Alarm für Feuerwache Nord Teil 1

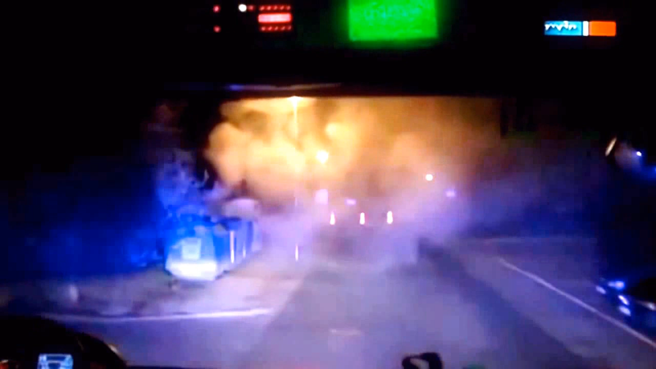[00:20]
Dort brennen zwei Wertstoffcontainer. Vermutlich wurde das Feuer absichtlich gelegt.